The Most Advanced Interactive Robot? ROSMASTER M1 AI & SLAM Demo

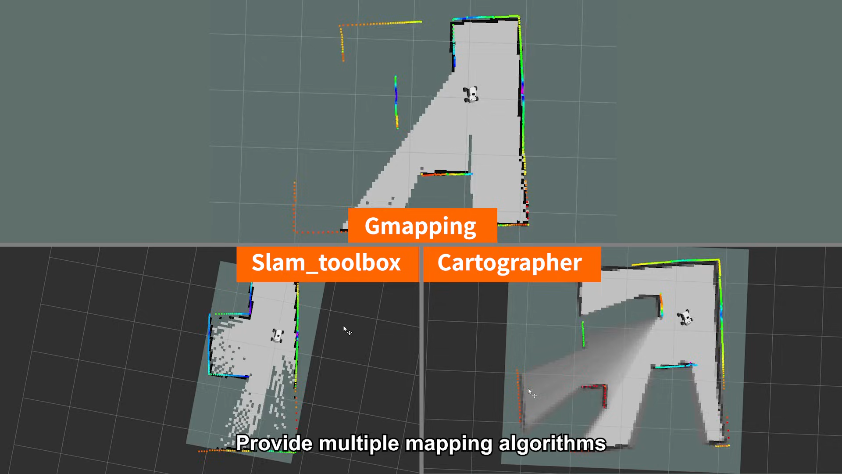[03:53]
Provide multiple mapping algorithms. Combined with relocation and navigation solutions.
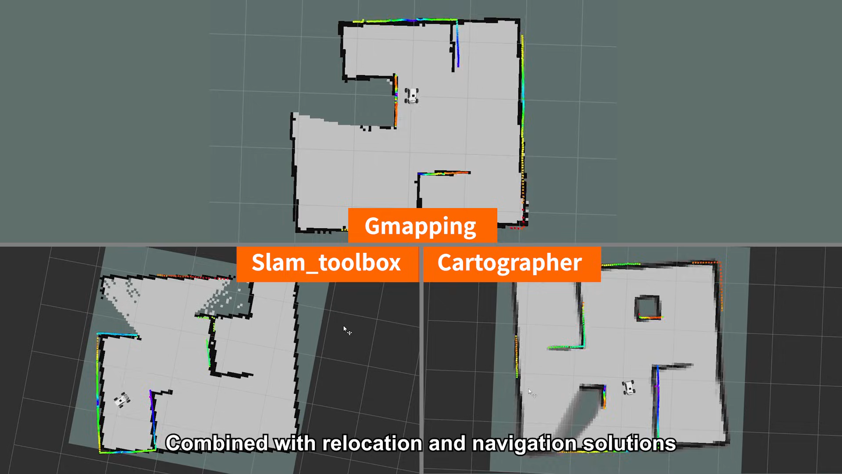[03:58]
Effectively reduces positioning drift. Supports single-point navigation and multi-point navigation.